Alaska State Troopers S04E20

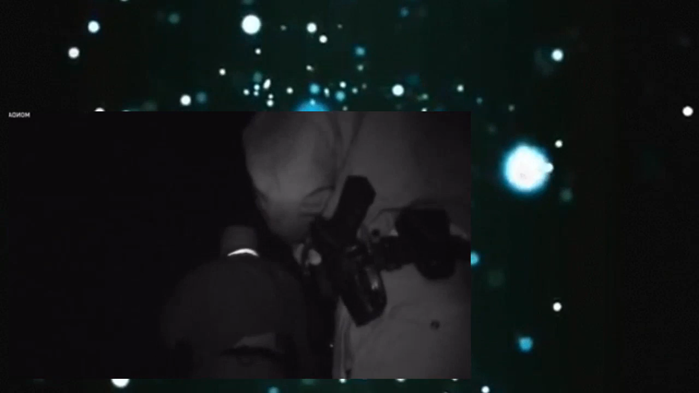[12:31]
We're going to assume that he is armed and dangerous until he proves otherwise. We can't go into situations thinking that folks aren't armed, because quite frankly, they are. Troopers hide in the cover of darkness while dispatch tries to reconnect with the man.
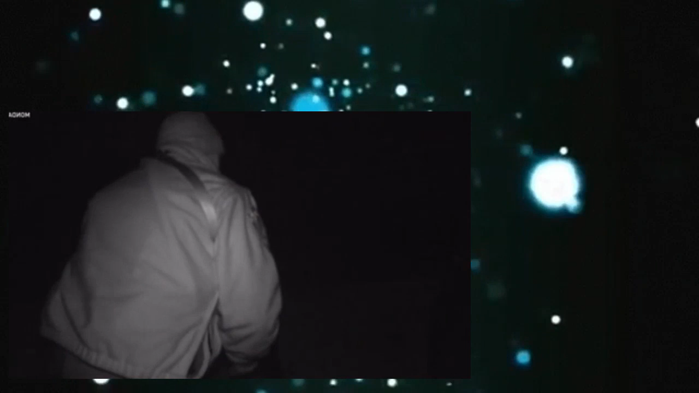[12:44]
We just saw him in the back window, smoking a cigarette here or something.
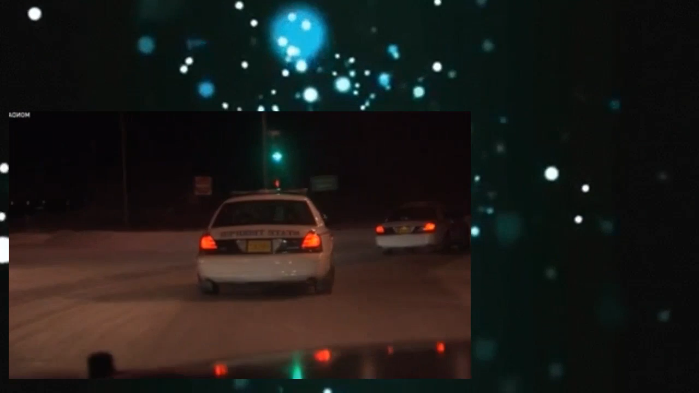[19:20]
But even before they enter the building, let's sneak up on them now.
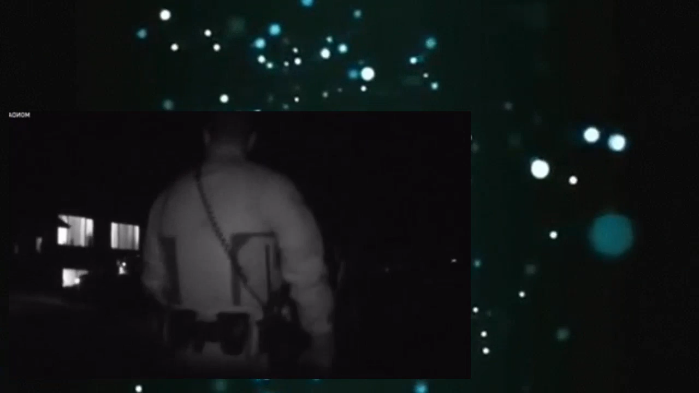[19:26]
Yeah. Troopers get a hint of what's in store. Yep, I see that. There's pot right here in the car.
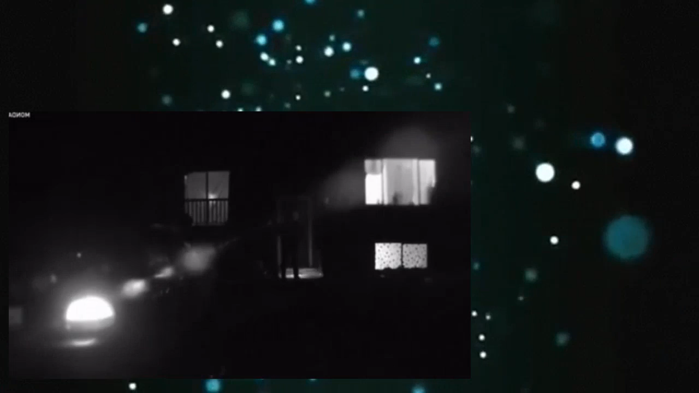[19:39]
We got multiple people coming. Yep.